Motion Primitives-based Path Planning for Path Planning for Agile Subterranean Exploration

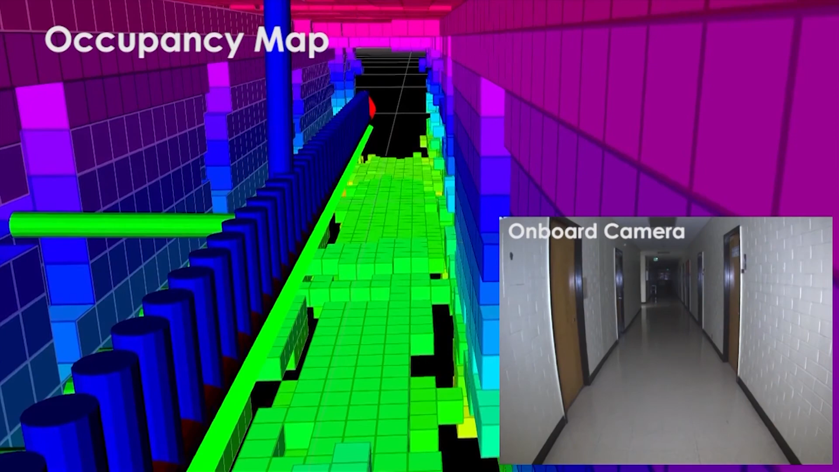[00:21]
Besides, the global planning layer utilizes a graph search method to reposition the
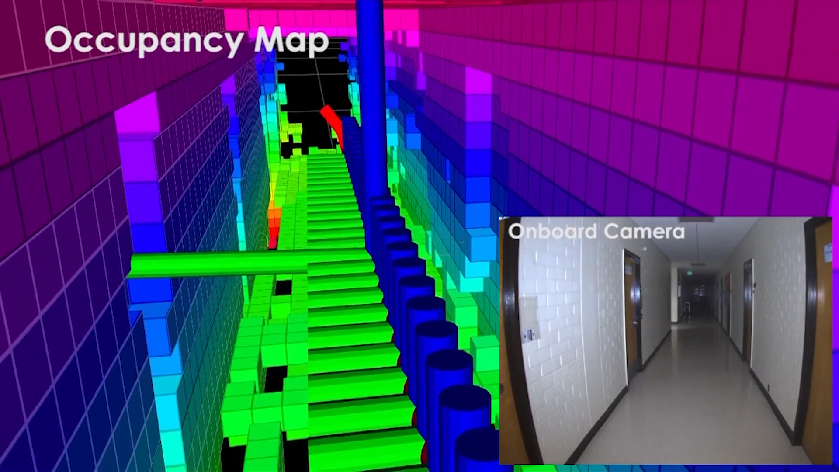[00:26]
robot towards unexplored areas when it reaches a dead end.
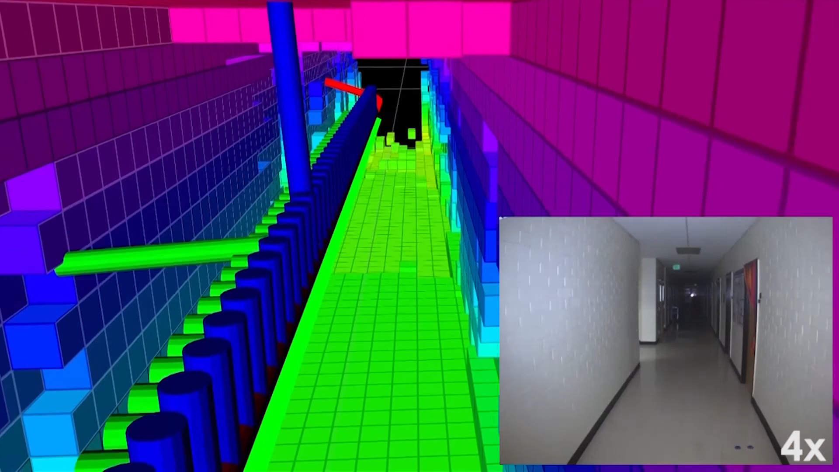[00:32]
It is also responsible for providing the shortest return-to-home path once the robot's battery goes to a critical level.
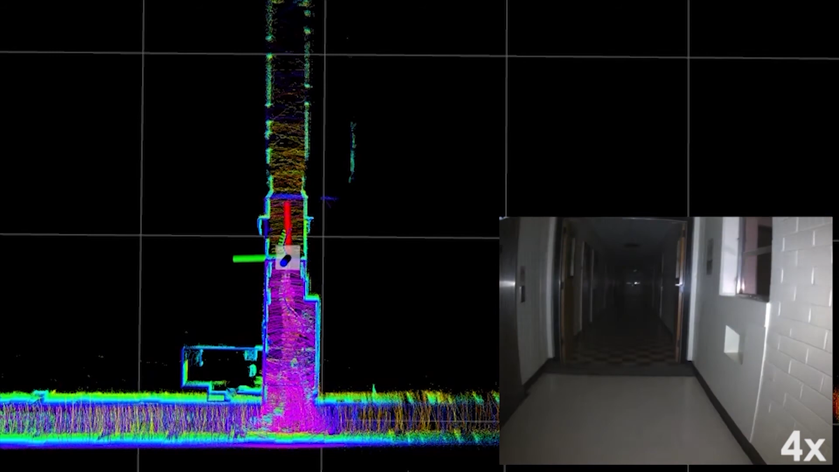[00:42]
In the first experiment,
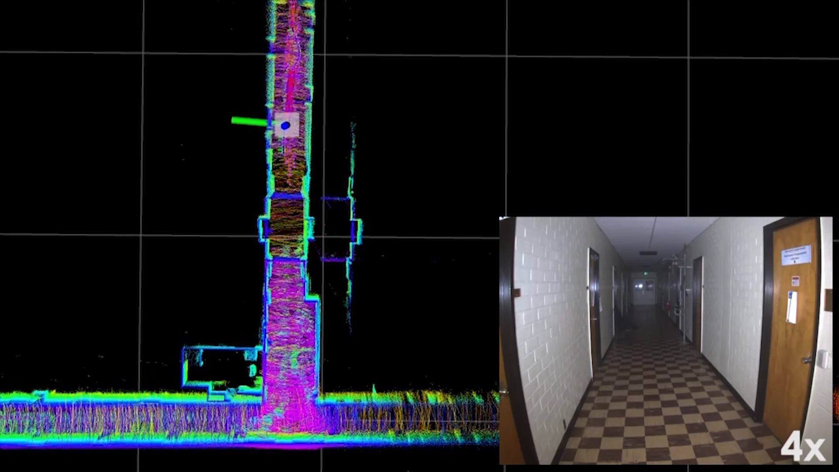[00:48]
we demonstrate the performance of the proposed planner inside corridors of the Applied Research Facility at the University of Nevada, Reno, focusing on the global planning behavior.
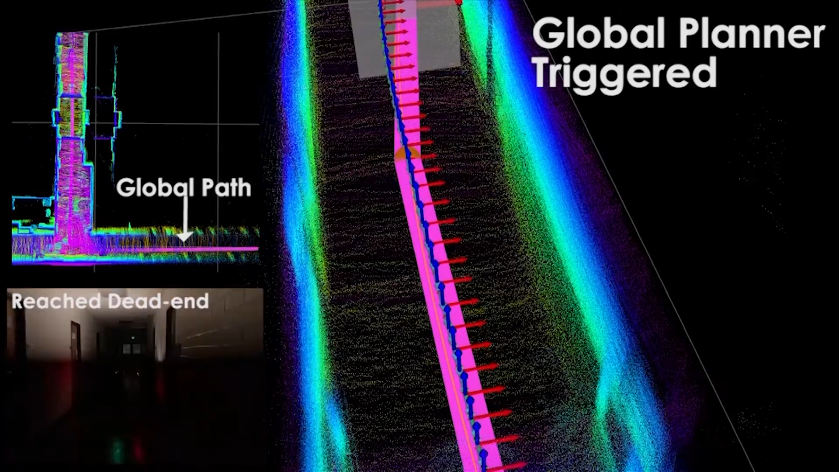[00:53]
A customized DJI Matrice M100 platform was utilized in this experiment.
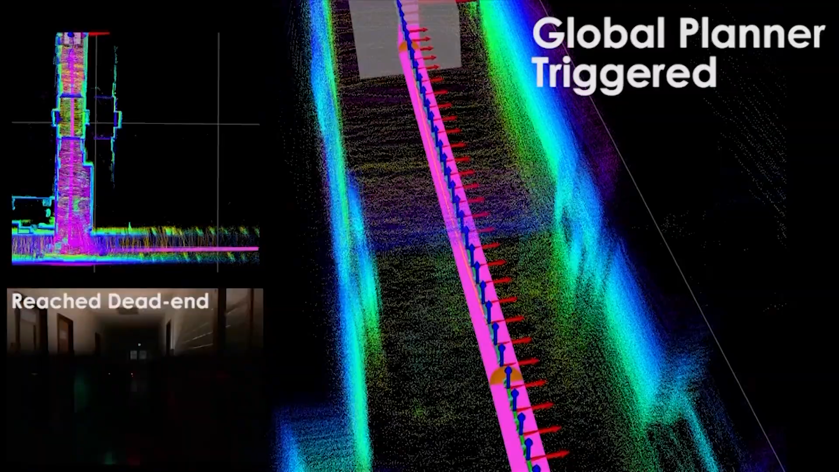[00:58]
The robot was started inside one corridor and
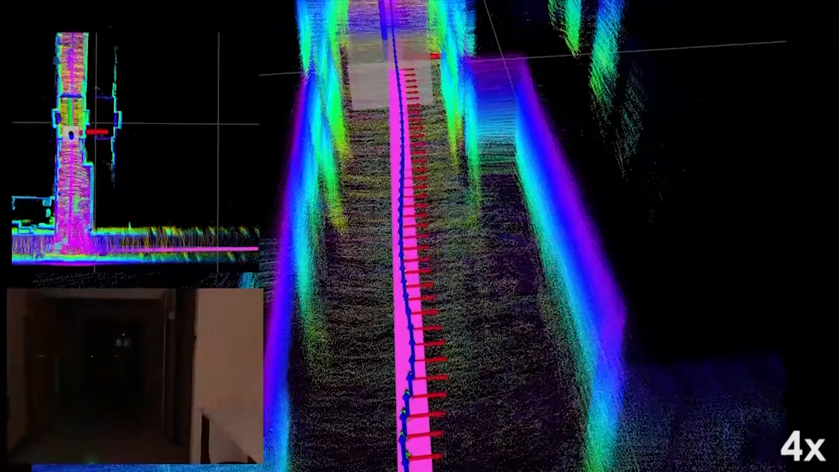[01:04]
progressively explored the left side of the building until reaching a dead end.
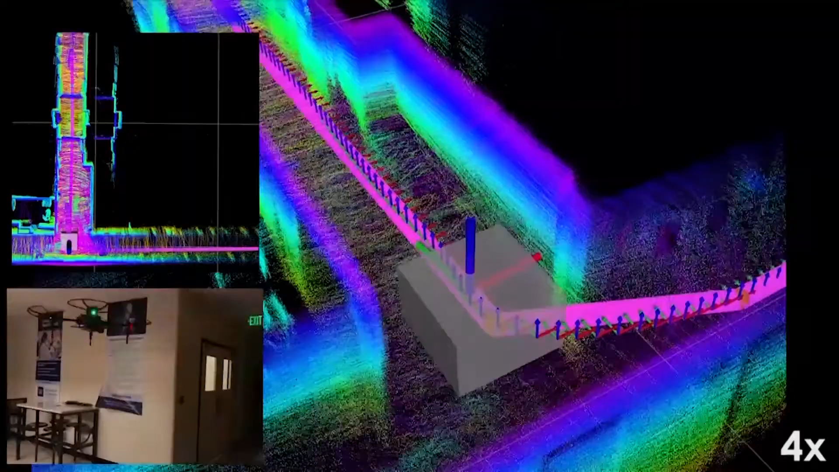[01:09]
The global planner was then queried in order to reposition the robot back to the main corridor to continue the exploration.
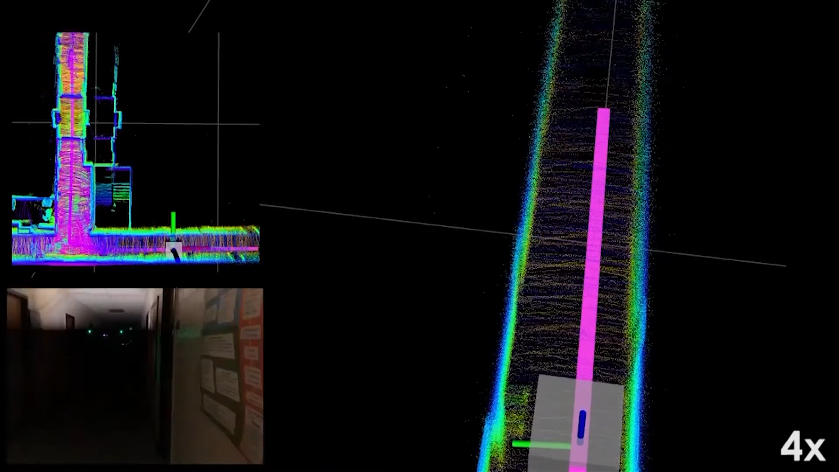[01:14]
Finally, the homing procedure was triggered once the robot completely explored all corridors.
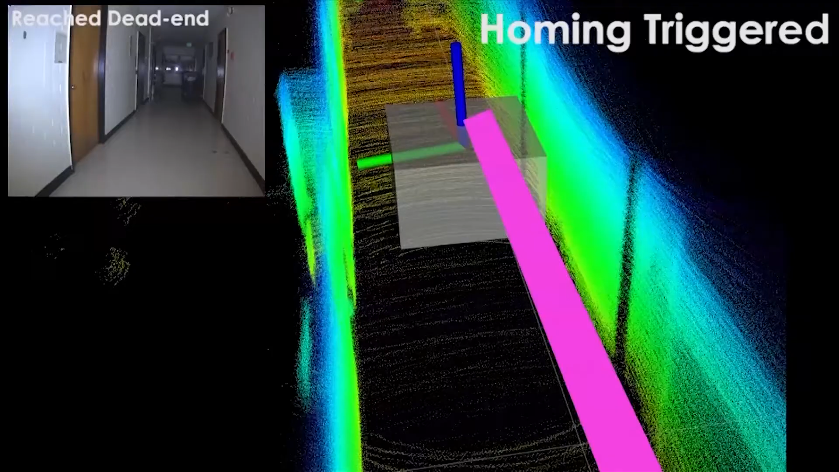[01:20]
The global planner is based on a sparse graph, which is built incrementally using the robot's poses,
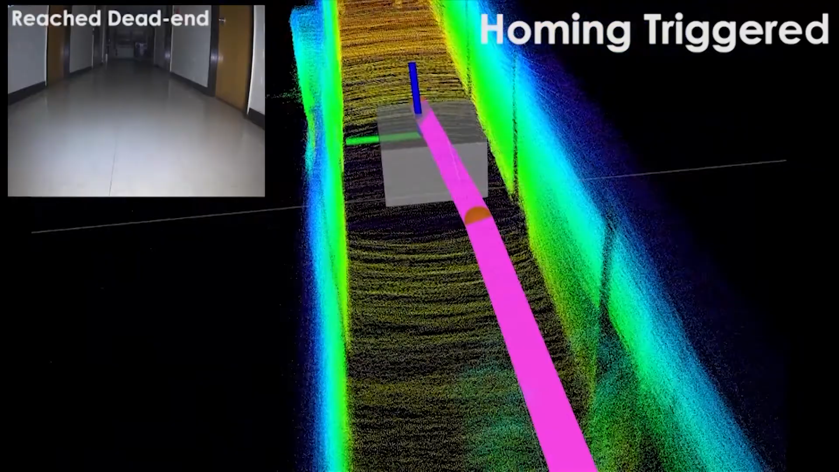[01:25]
high exploration gain paths from the local planner, and random samples towards the frontiers in the global map.
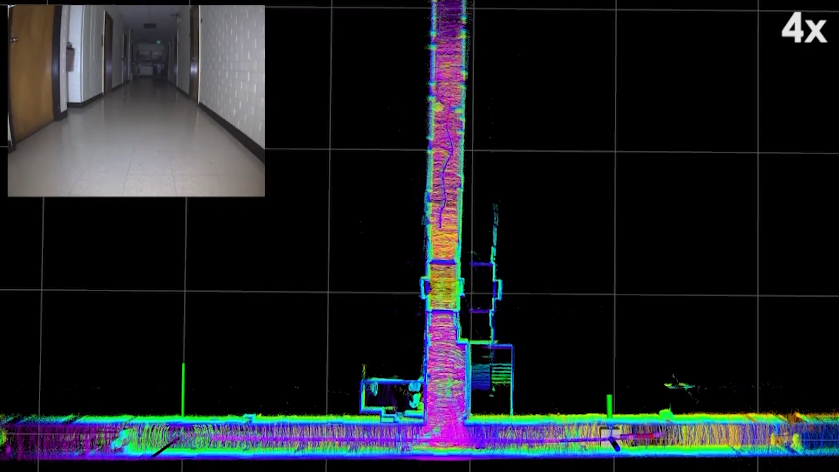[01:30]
Inside the graph, a set of potential frontiers is maintained.
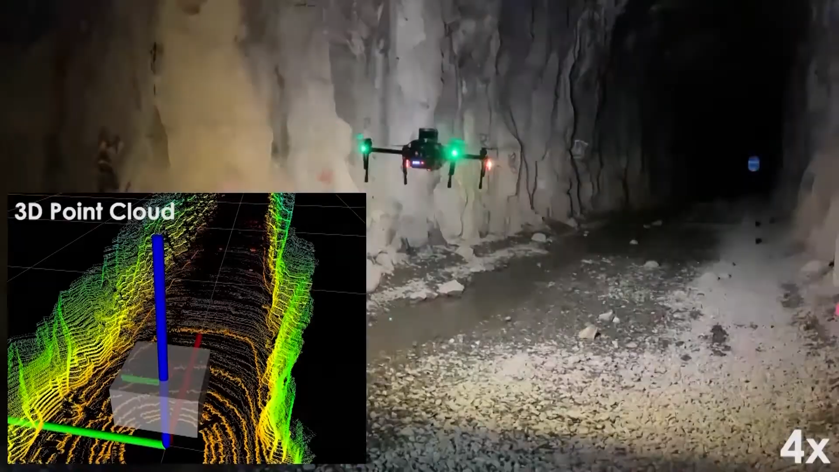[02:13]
In the second experiment, we further demonstrate the generalization of the proposed planning framework inside an abandoned train tunnel in Truckee, California,
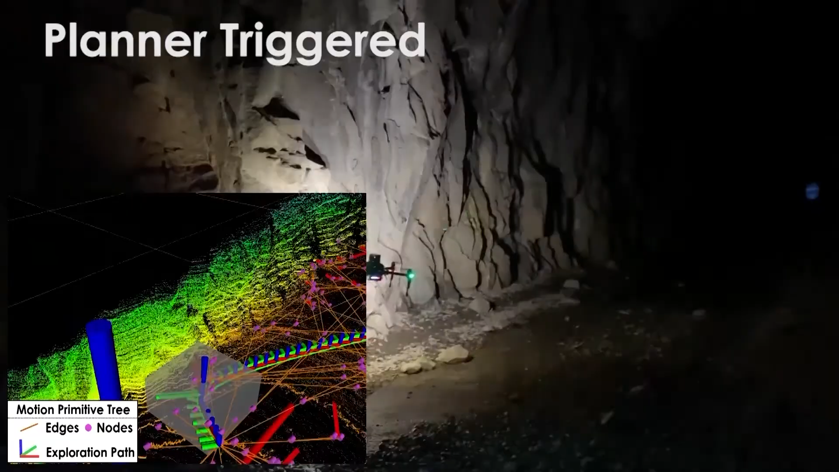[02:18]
using the Matrice M100 platform with higher average speed setting at 0.75 meters per second.
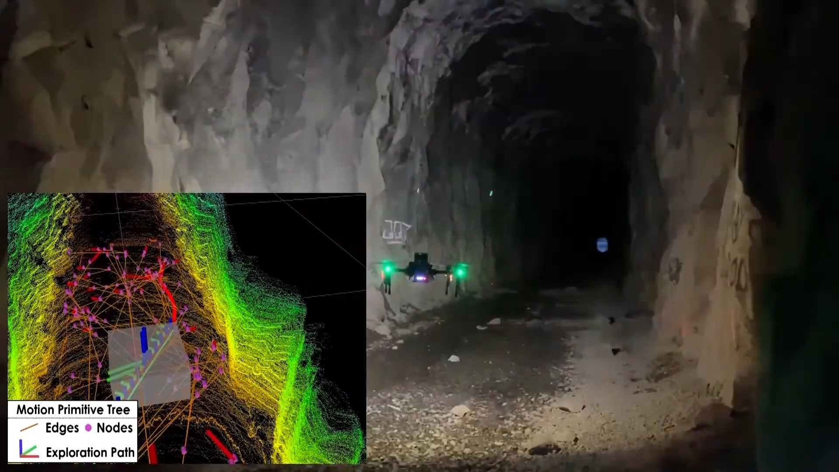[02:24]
The robot was deployed inside the tunnel, autonomously exploring the main tunnel using the local planner until its battery approached a limit.
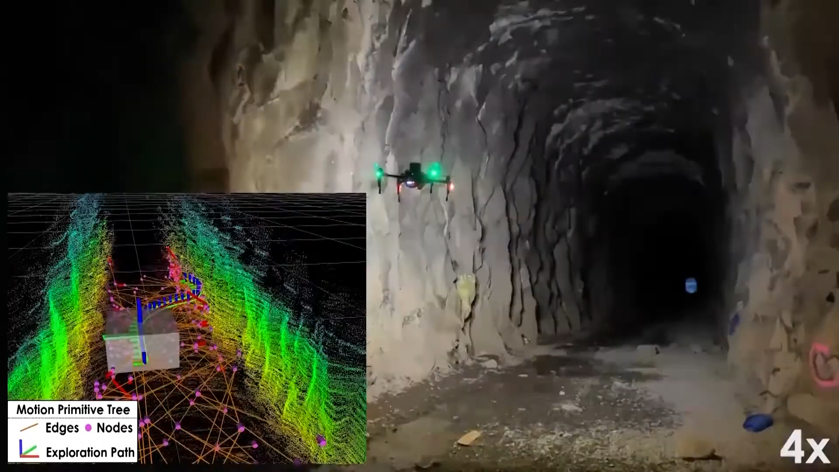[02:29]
The global planner was then called to provide the shortest homing path.